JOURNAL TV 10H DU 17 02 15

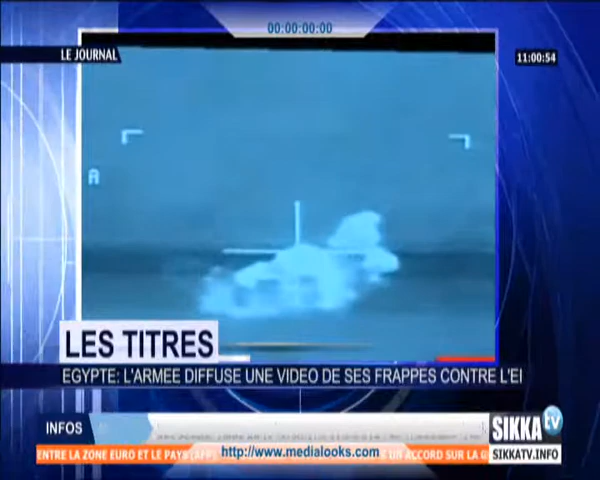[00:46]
l'armée égyptienne a réagi en frappant des positions de l'état islamique. ...